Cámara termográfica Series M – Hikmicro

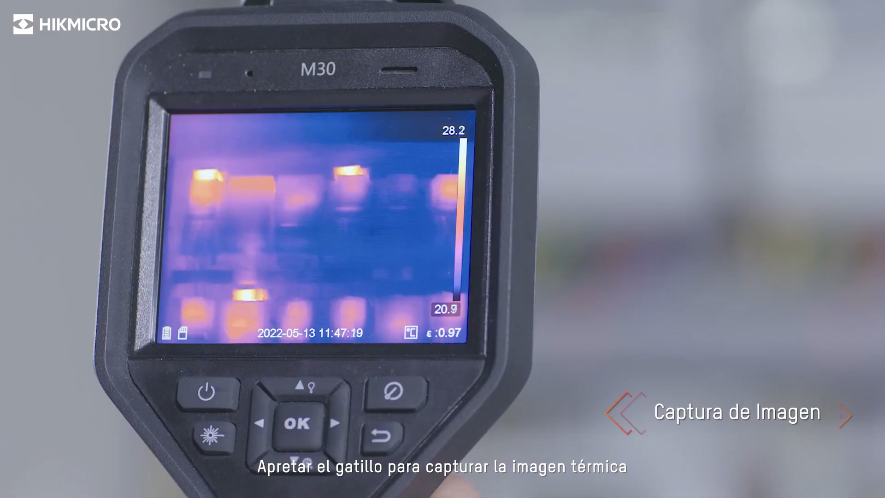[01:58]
pull the trigger to capture thermal image leave a text annotation with the image
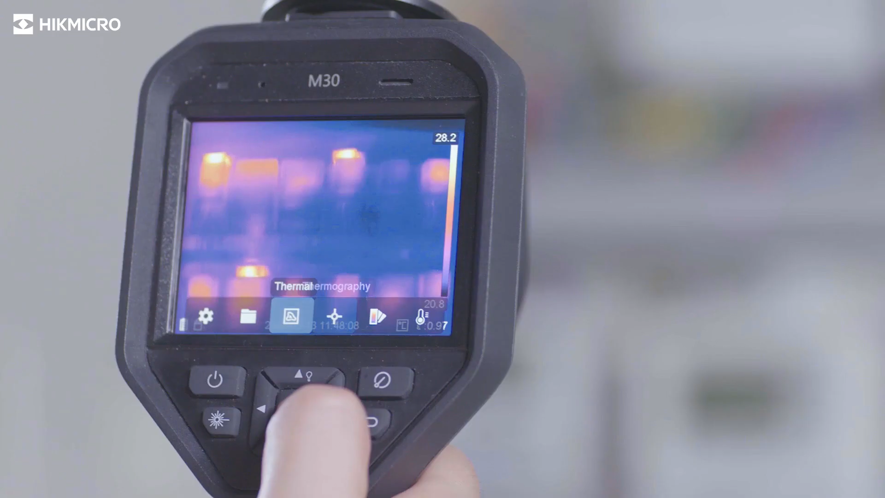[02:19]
full screen measurement in virtue of different presets checks everywhere at the very first site